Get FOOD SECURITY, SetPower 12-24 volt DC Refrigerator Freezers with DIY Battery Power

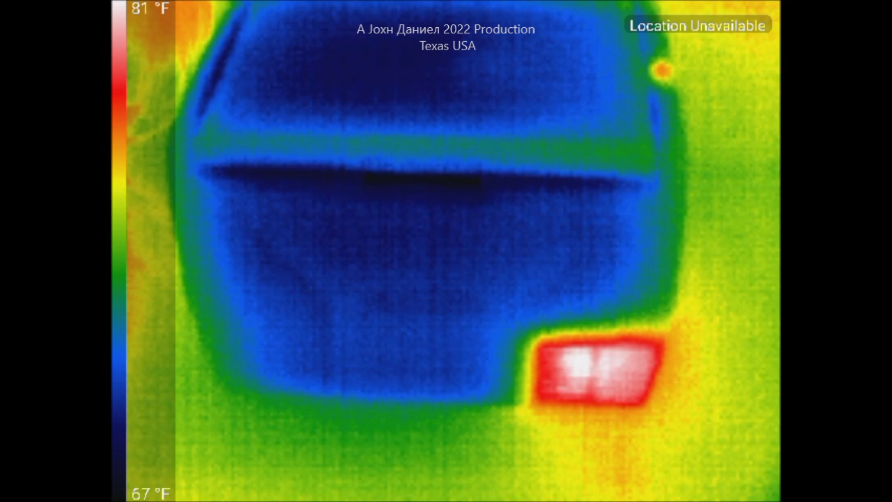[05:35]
On screen: scale top 81°F, scale bottom 67°F
okay now what we have here is we have the set power there is the very hot spot down below
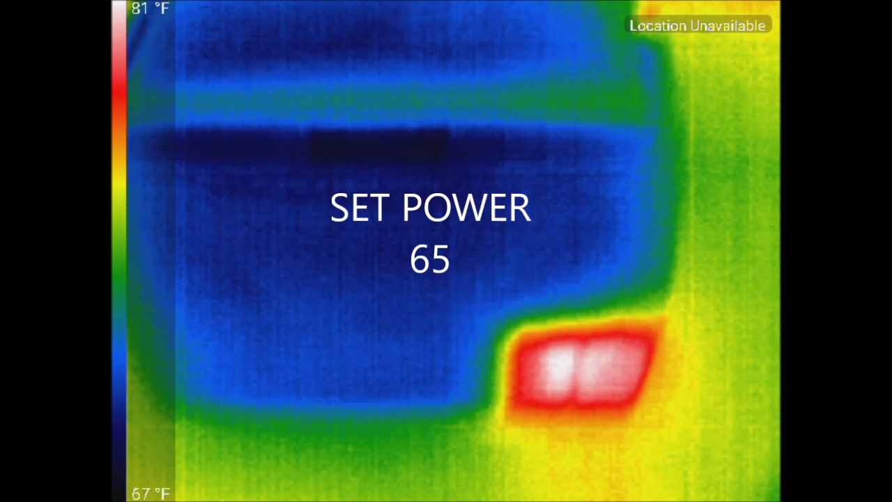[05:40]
On screen: scale top 81°F, scale bottom 67°F
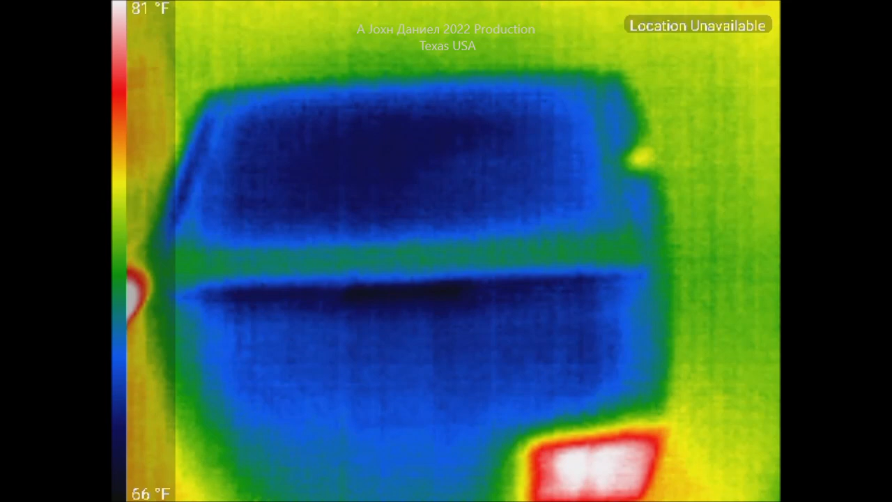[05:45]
On screen: scale top 81°F, scale bottom 66°F
of the compressor you go right there and there's my hand in the picture and over here
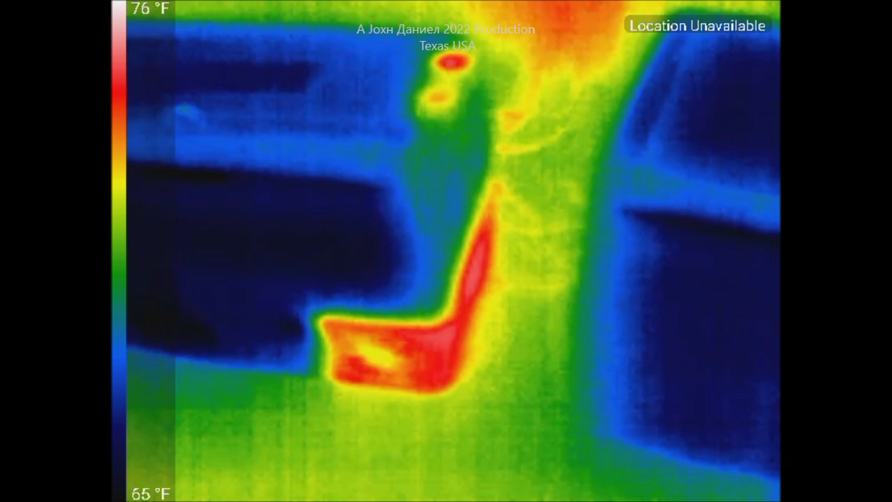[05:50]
On screen: scale top 76°F, scale bottom 65°F
we have the stake hole so that is as a hell of a name so
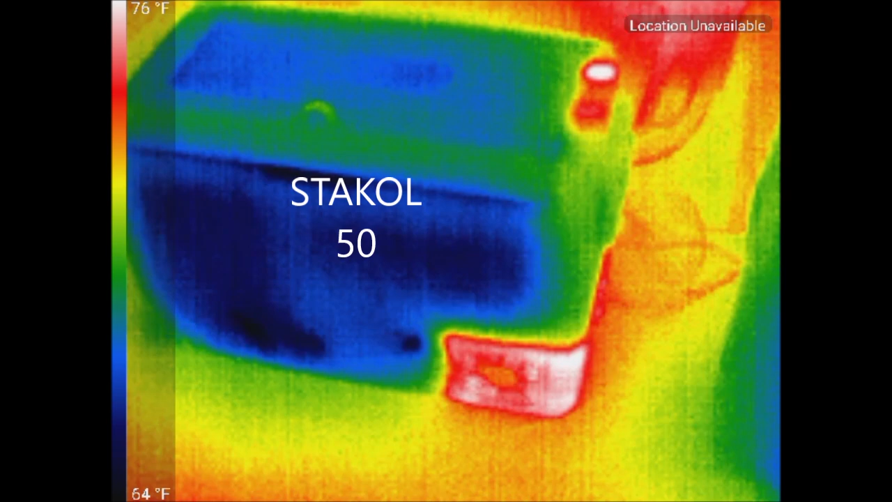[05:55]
On screen: scale top 76°F, scale bottom 64°F
stay cool i guess they're going to try to say you know a little changlish there but let's take an in look at these
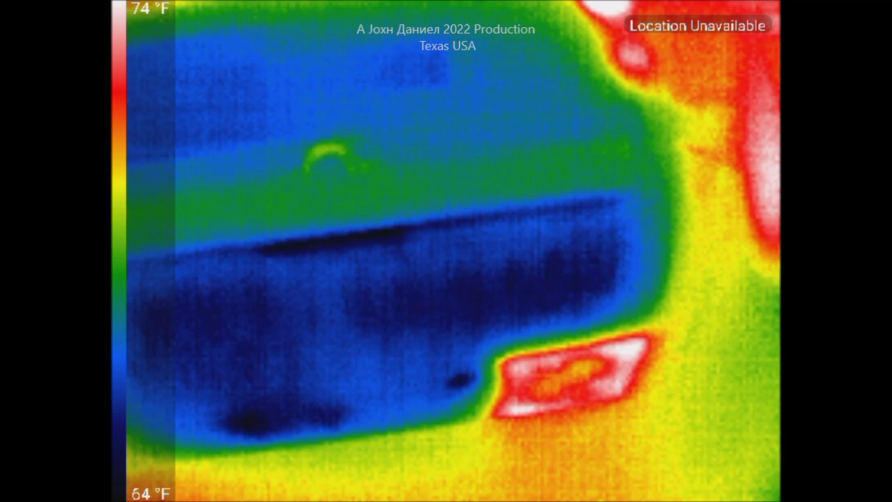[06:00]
On screen: scale top 74°F, scale bottom 64°F
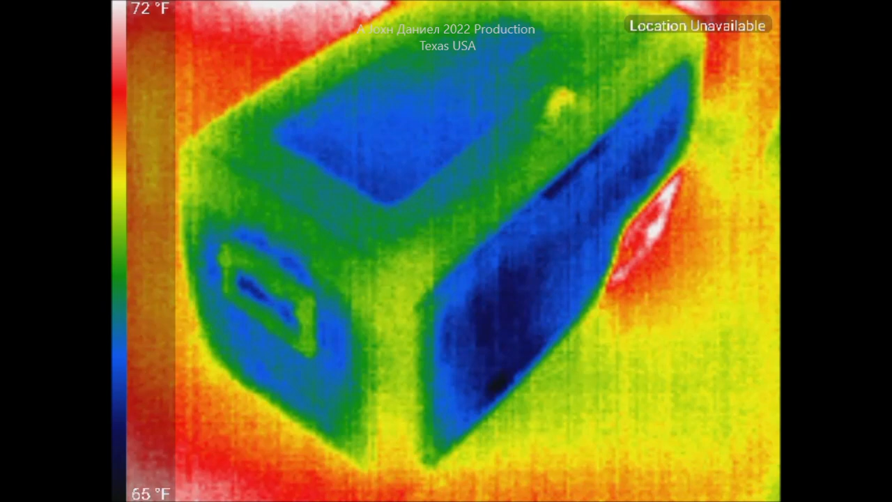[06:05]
On screen: scale top 72°F, scale bottom 65°F
now you see the dark blues or the blues are going to be where the cold is getting out so to
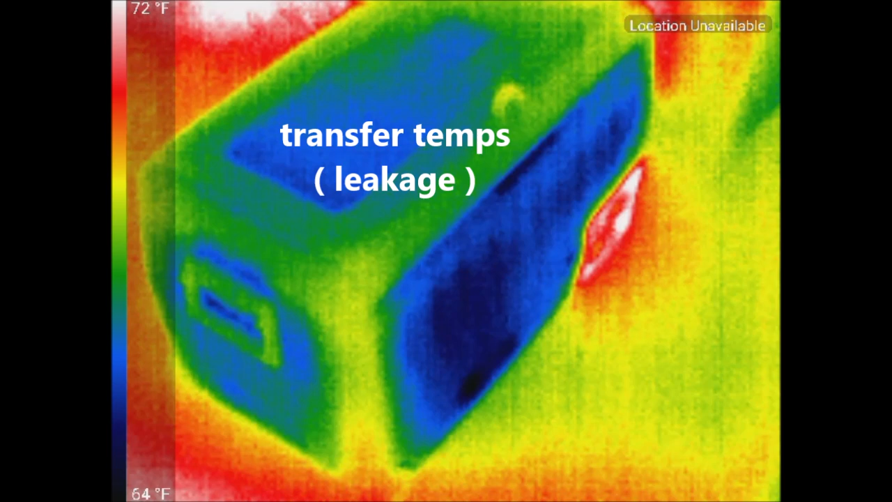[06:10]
On screen: scale top 72°F, scale bottom 64°F
speak and the greens are where they're a lot better insulated so we'll get over here and you're going to notice that
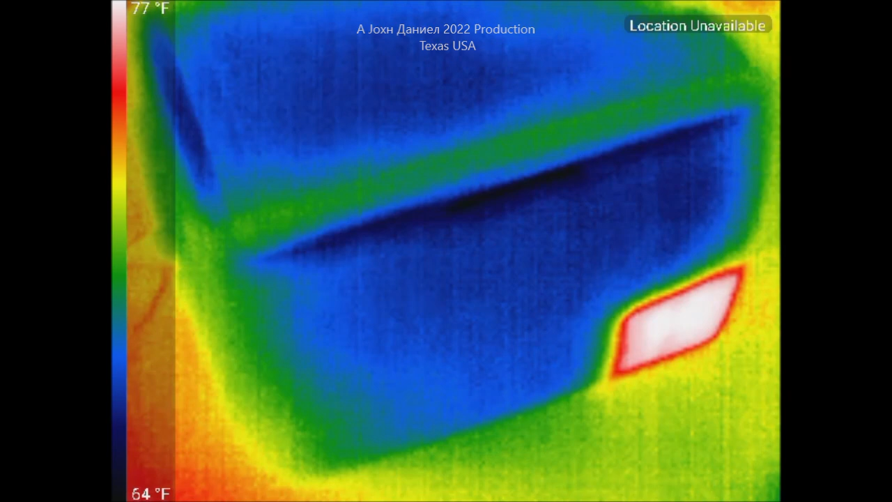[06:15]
On screen: scale top 77°F
the set power is significantly bluer
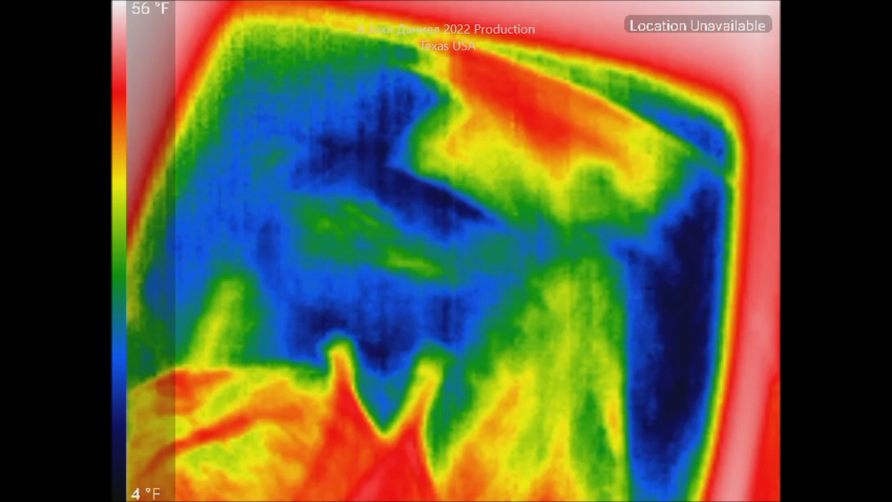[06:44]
On screen: scale top 56°F, scale bottom 4°F
more tubes so they are there is a little more in there okay and and you can see here the i'm gonna put my hand on that leaves a nice little hand print
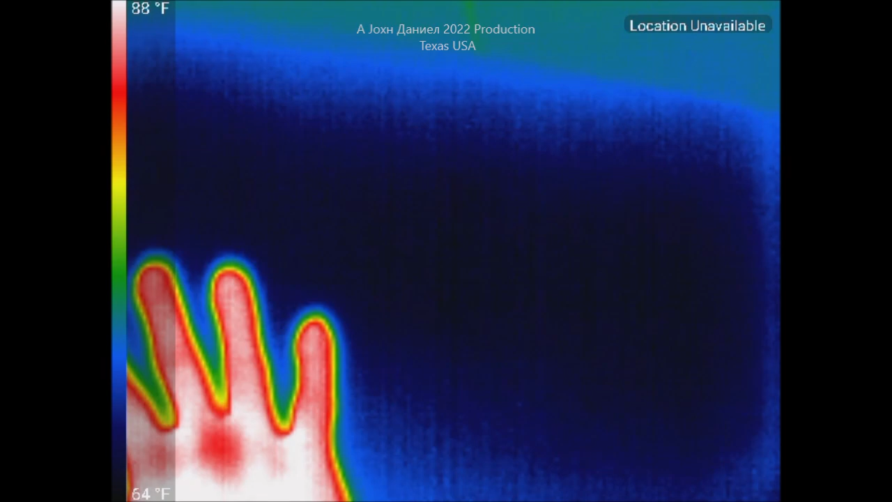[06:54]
On screen: scale top 88°F, scale bottom 64°F
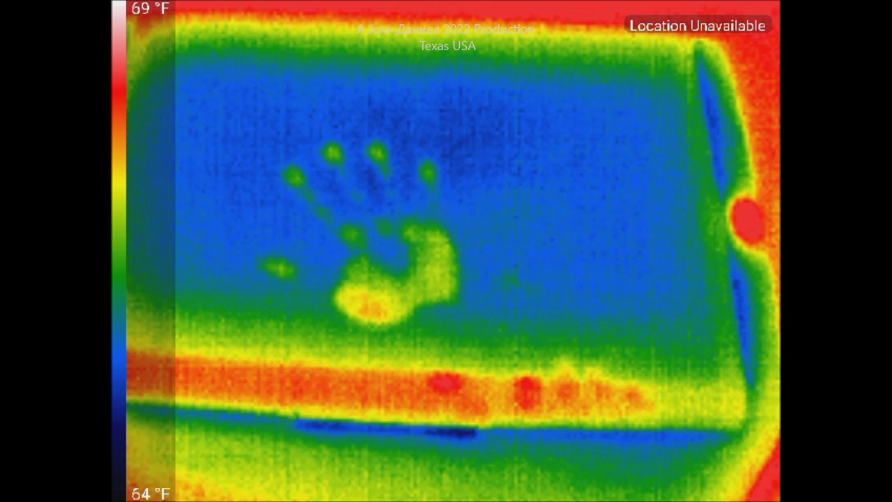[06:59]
On screen: scale top 69°F, scale bottom 64°F
that is the thermal imaging of what this looks like so you'll
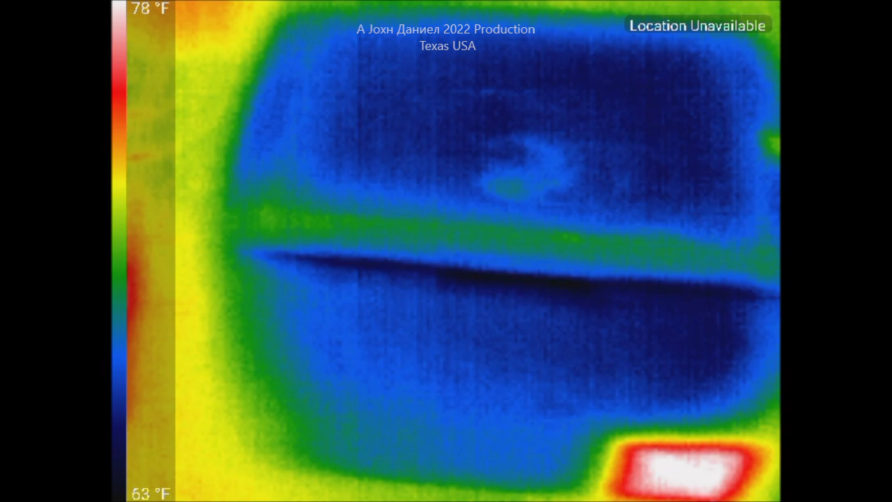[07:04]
On screen: scale top 78°F, scale bottom 63°F
have an idea whether or not you want to take an insulated or not they do
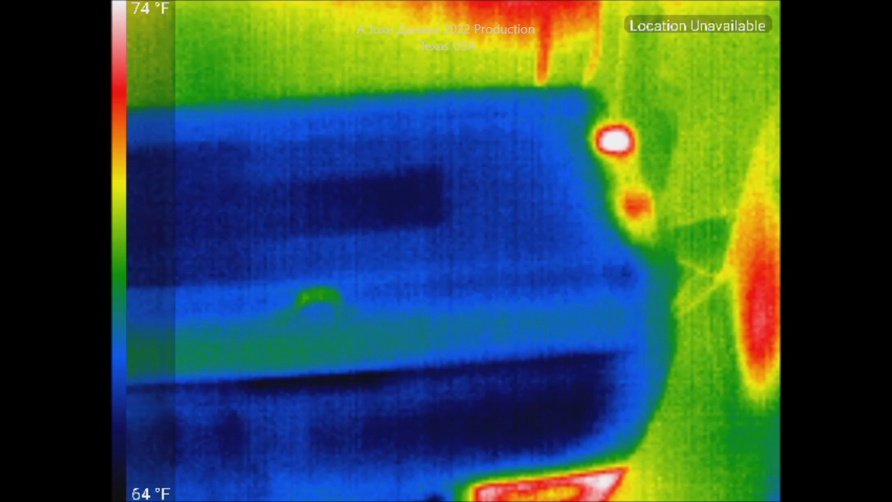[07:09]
On screen: scale top 74°F, scale bottom 64°F
have a insulation slip for them so i'm getting i'm getting about probably
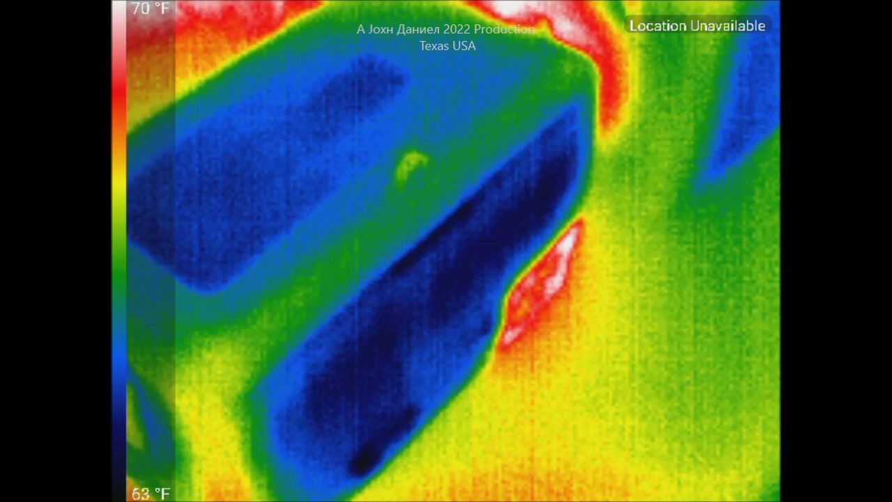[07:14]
On screen: scale top 70°F, scale bottom 63°F
20 percent less cool leakage from the
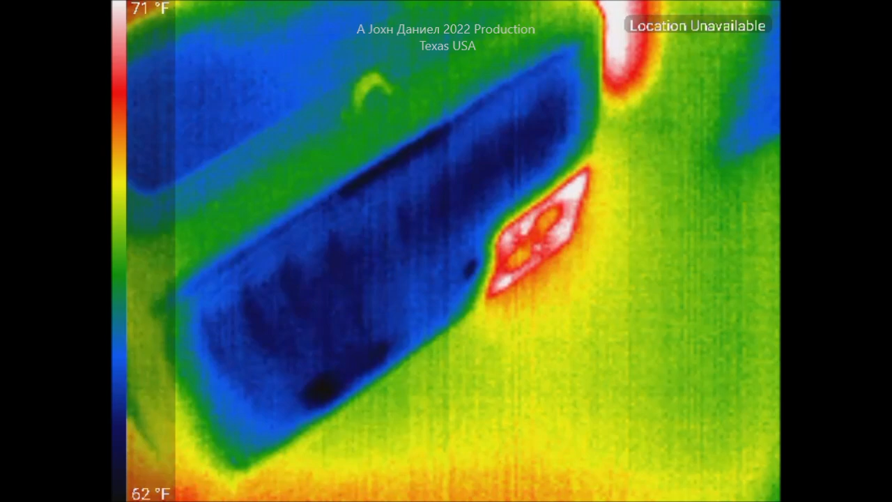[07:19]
On screen: scale top 71°F, scale bottom 62°F
stakol than i am from the set power
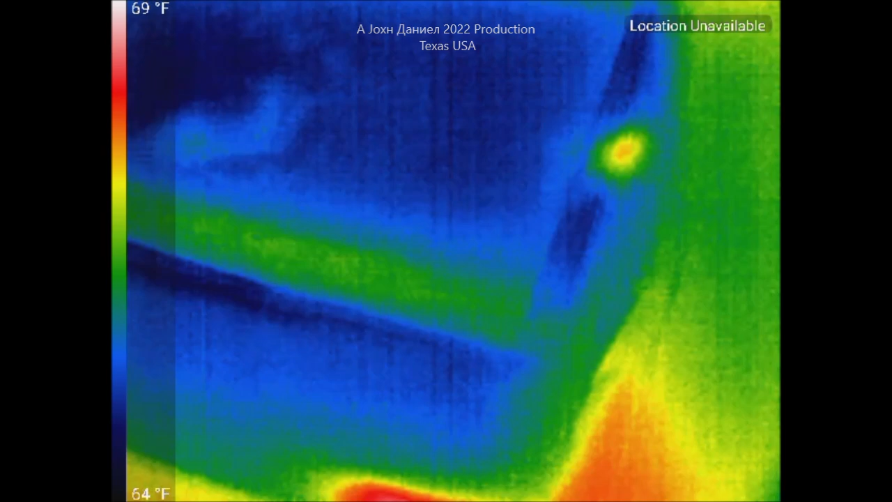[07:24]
On screen: scale top 69°F, scale bottom 64°F
but there is the compressor in i know it's not on fire that's
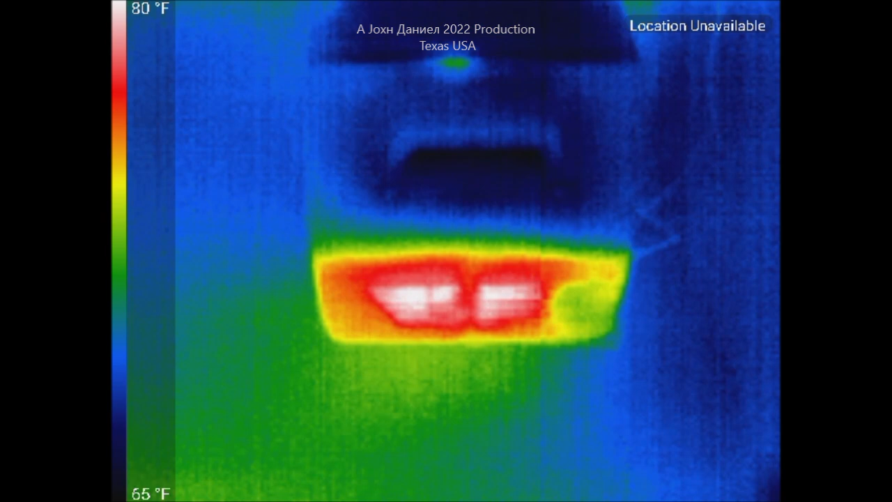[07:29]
On screen: scale top 80°F, scale bottom 65°F
just that's just that heat signature that comes from it and it'll show you